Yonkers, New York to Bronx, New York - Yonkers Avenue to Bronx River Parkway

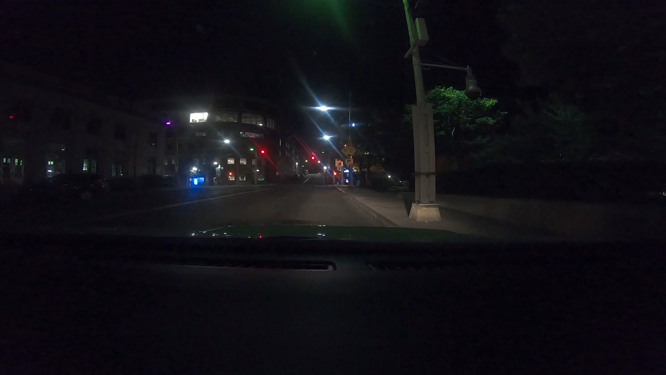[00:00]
evening time. Right now I'm in downtown Yonkers by the railroad station. I'm going to be driving between Yonkers, New York and Bronx, New York.
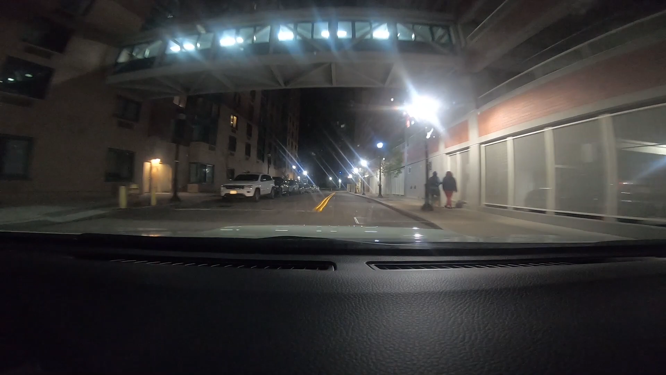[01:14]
Luxury apartments right here, both sides.
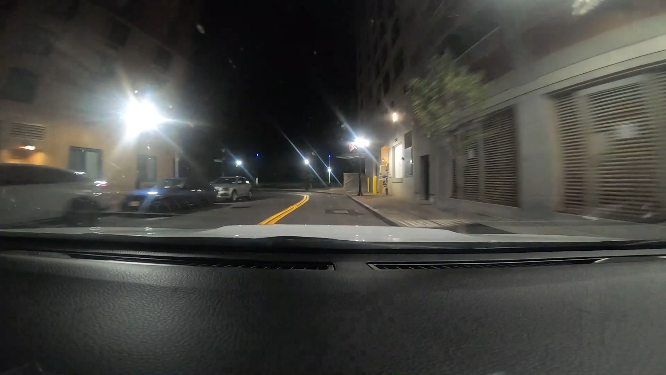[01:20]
The ships be over here and cruises.
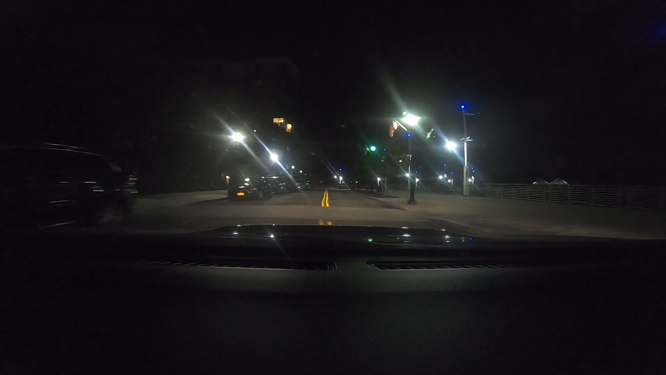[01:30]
Boats is to the right. This is the pier, Yonkers Pier. Probably cost over $1 million to live in these tall buildings here. Yes, it is. Could imagine that.
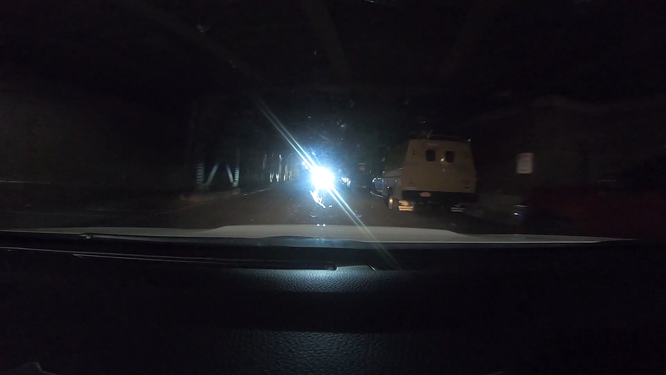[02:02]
Station for Yonkers.
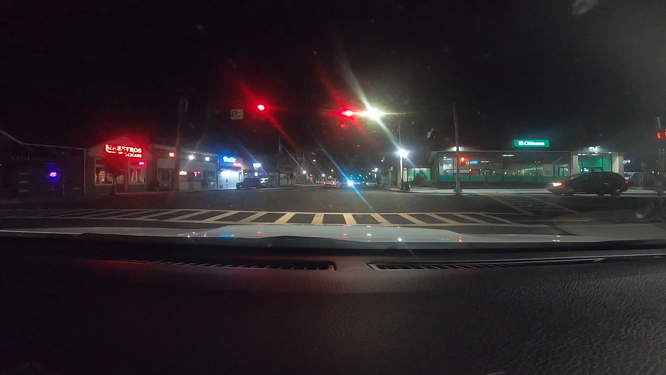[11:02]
to the right of me, Empire City Casino. I call it Yonkers Casino. It's to the right. Well, so I just cross over New York State Thruway.
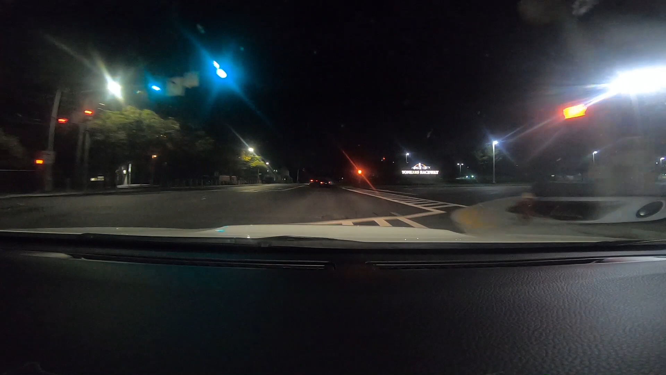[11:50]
It's a casino parking, you make a right. There we go. So I'm gonna give you a nice tour around Yonkers, sort of. Going up and down the hills.